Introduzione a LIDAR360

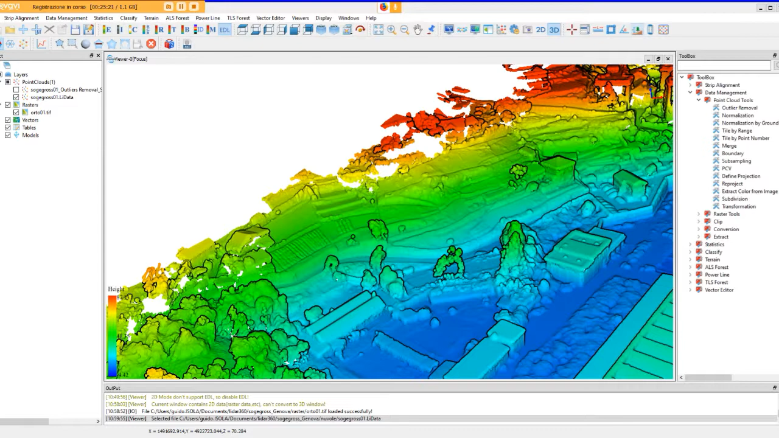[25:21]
assumere il punto più basso come diciamo vertice della nostra misura attraverso il comando height measurement abbiamo invece certezza che definito un vertice di un qualsiasi elemento della nostra nuvola uno spigolo ad esempio del tetto il comando height measurement ci consente di avere la misura rispetto al punto più basso e quindi
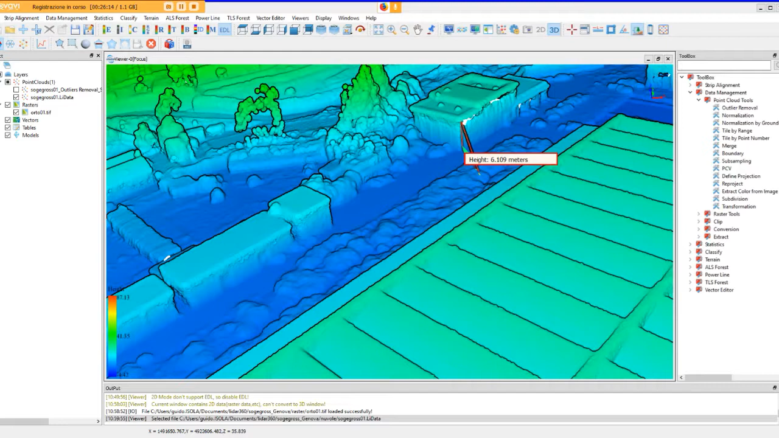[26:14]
anche qui dobbiamo concludere diciamo il comando attraverso il doppio clic con il pulsante sinistro in maniera da
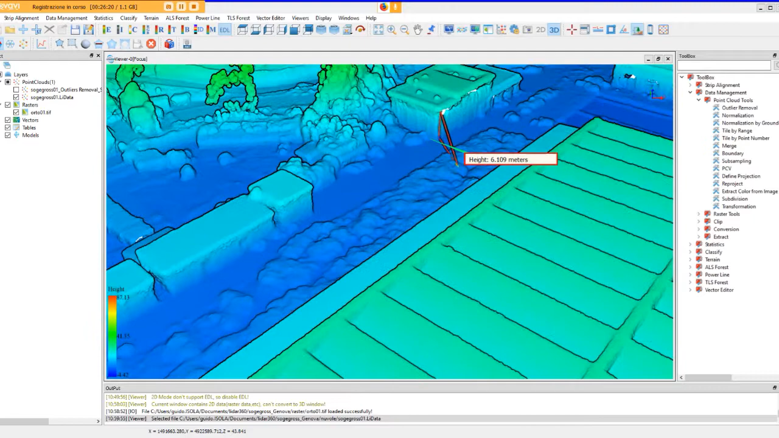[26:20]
poter poi continuare a spostarci mantenendo però
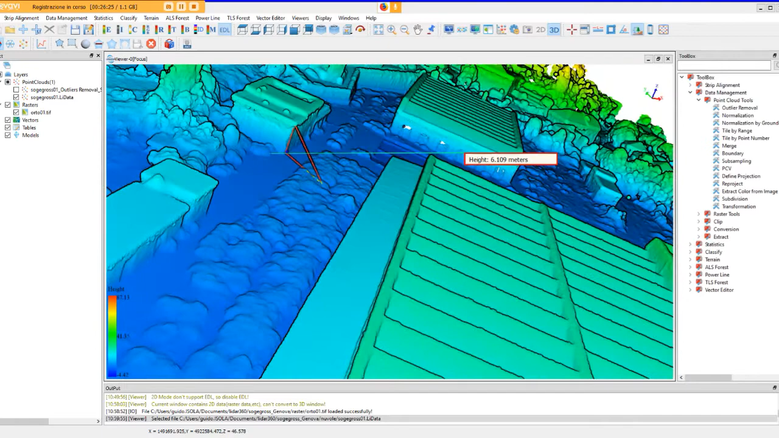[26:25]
la misura che abbiamo realizzato e quindi cambiare il nostro punto di vista senza perdere il dato
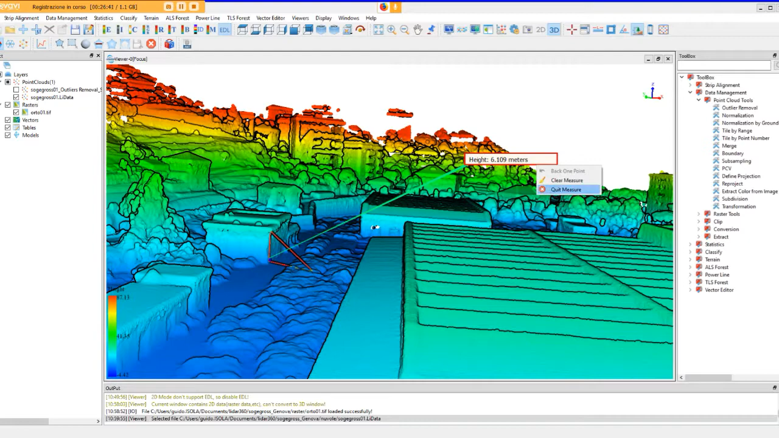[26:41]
ci sono altri due strumenti che dal mio punto di vista sono molto interessanti e che ci consentono rispettivamente di effettuare delle misure sui volumi o sulla densità della nostra nuvola
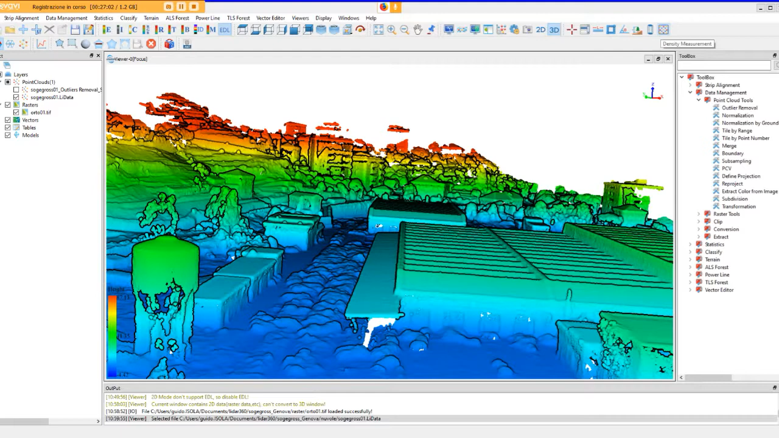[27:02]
ora per comodità di calcolo passiamo alla visualizzazione di una nuvola di dimensioni leggermente più piccole
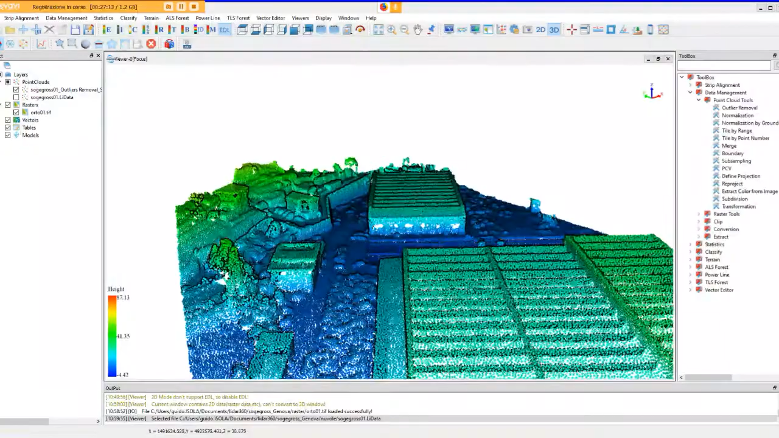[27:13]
che quindi ci consente di avere una maggiore velocità di gestione nel momento in cui noi abbiamo la necessità di calcolare
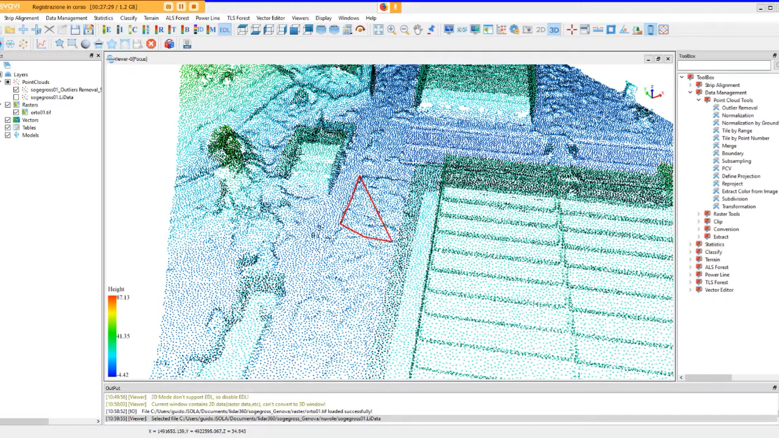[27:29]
un volume e diciamo tipicamente questo è un comando che si utilizza nel calcolo dei volumi dei cumuli
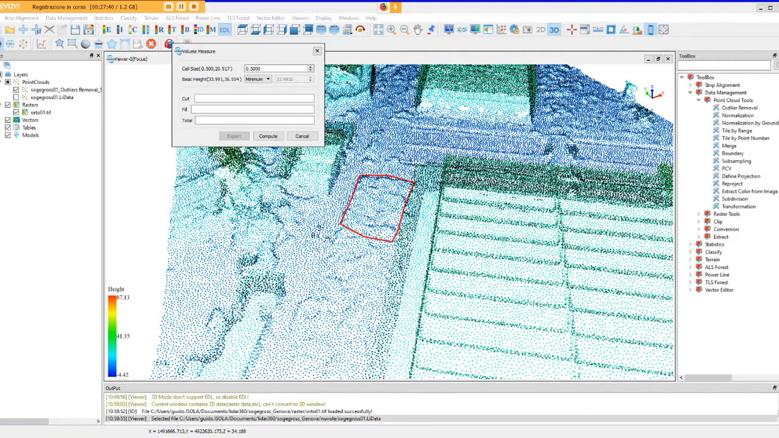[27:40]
in cava o diciamo negli stabilimenti industriali noi sostanzialmente dobbiamo andare a perimetrare una superficie e scegliere innanzitutto la dimensione con cui il programma andrà a diciamo calcolare la mesh
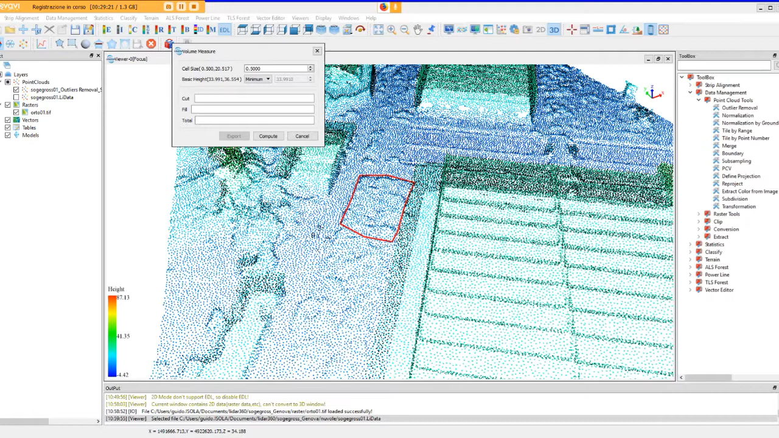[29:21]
creare un piano di riferimento con una quota data di nostro interesse nel caso diciamo più tipico è sufficiente lasciare come riferimento il piano alla quota minima e lanciare il comando
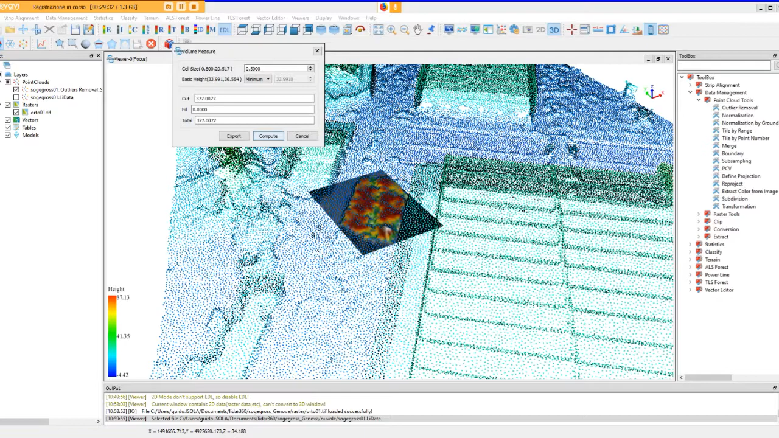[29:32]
di calcolo a questo punto il programma ci restituisce
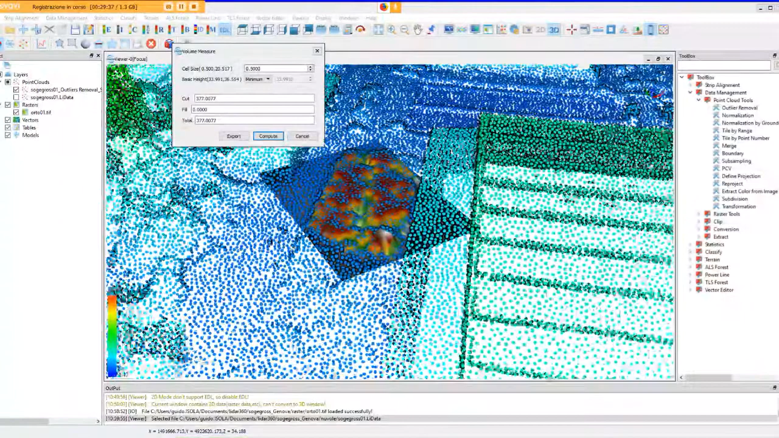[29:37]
come potete vedere una mesh con una scala diciamo delle altezze di riferimento e ci darà un calcolo del volume sia in sterro che in rilevato il calcolo totale non è altro che la differenza tra lo sterro e il rilevato
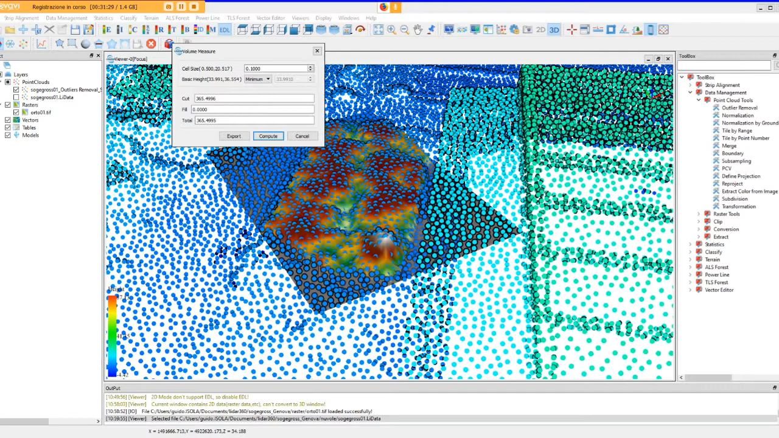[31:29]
l'algoritmo di calcolo riesce a raffinare quelli che sono i valori espressi allo stesso tempo e così vediamo anche l'ultimo comando noi possiamo interrogare quella che è la densità della nostra nuvola quindi scegliere di creare una superficie di base quadranata del
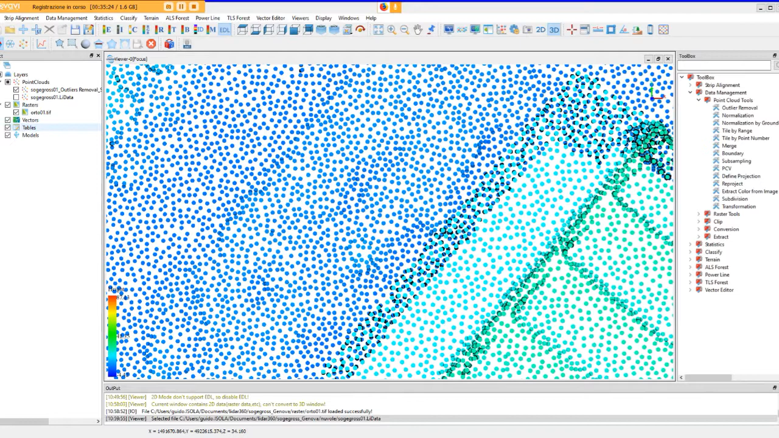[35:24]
questo primo ribbon noi possiamo decidere nel momento in cui abbiamo ad esempio un modello elaborato sulla nostra nuvola adesso ne carichiamo tipicamente uno
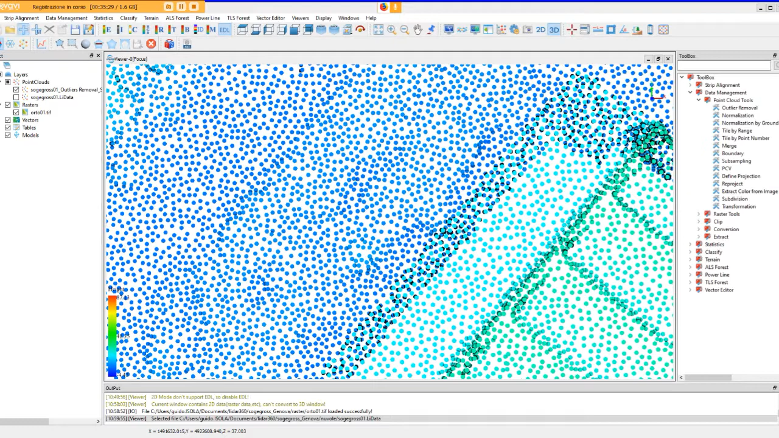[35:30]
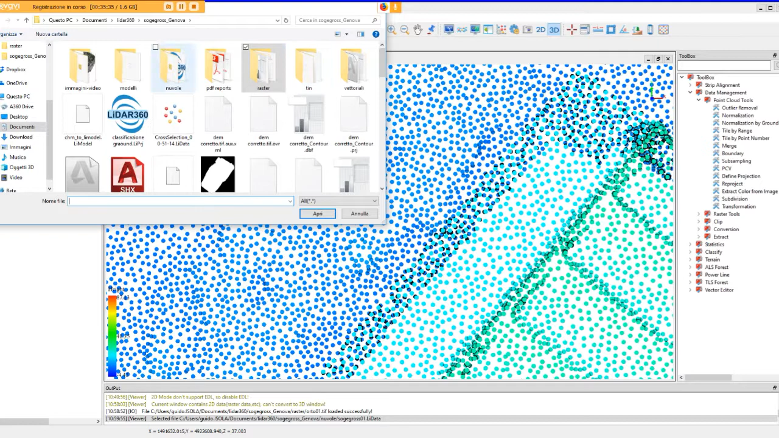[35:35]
spingiamo un attimo la nuvola abbiamo il nostro modello
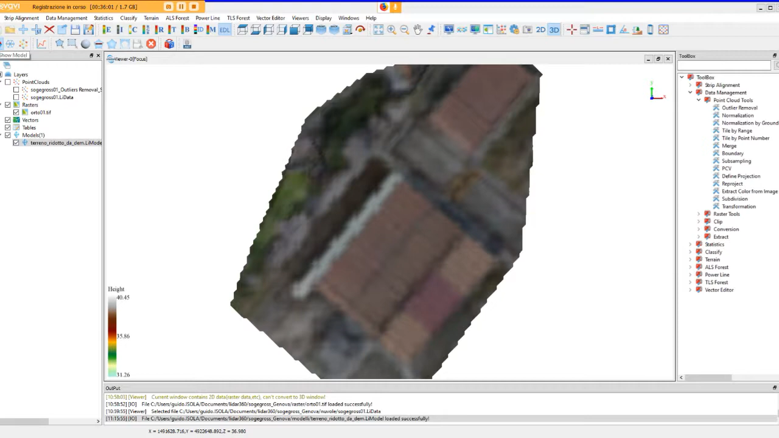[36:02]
qui qui non è particolarmente neanche bello da vedere ma sostanzialmente noi possiamo decidere di vedere la mesh colorata